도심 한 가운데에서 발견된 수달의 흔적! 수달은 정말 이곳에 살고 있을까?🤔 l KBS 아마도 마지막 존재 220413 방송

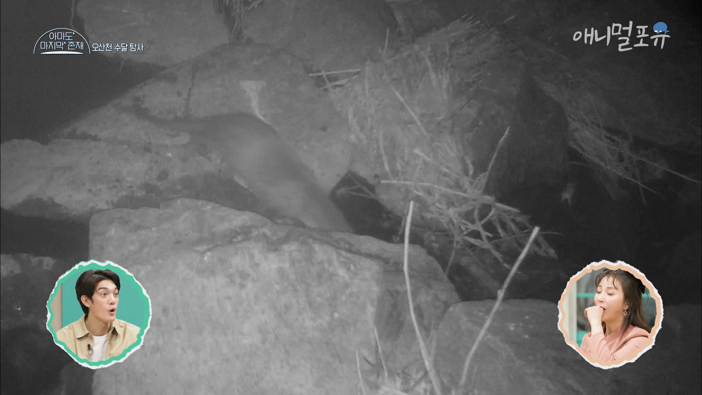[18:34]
저 고양이 아니죠? 아까 오! 있어. 수달. 너무 빨라서. 오, 나 소름 돋았어 방금. 나왔다. 저 길꼬리. 끝이에요? 아, 저 보여요? 우와. 눈빛 봤어요, 눈빛? 네. 네.
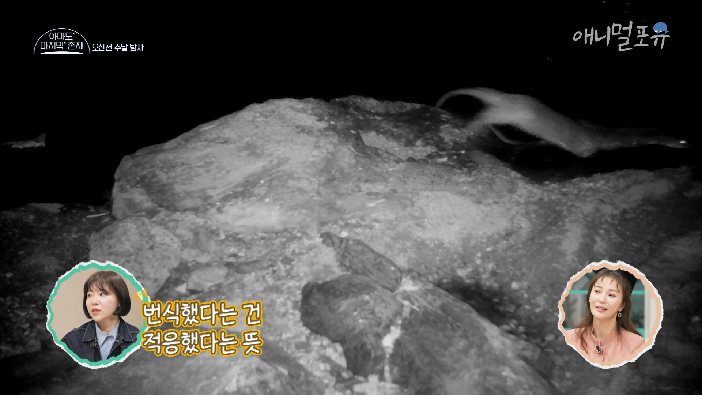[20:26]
거기에 이제 적응을 그쵸. 한 거니까 완벽하게 적응을 한 거니까. 아, 저 수달 가족이네요. 네. 5년간 안정적으로 이곳에 정착을 했다고 하니까.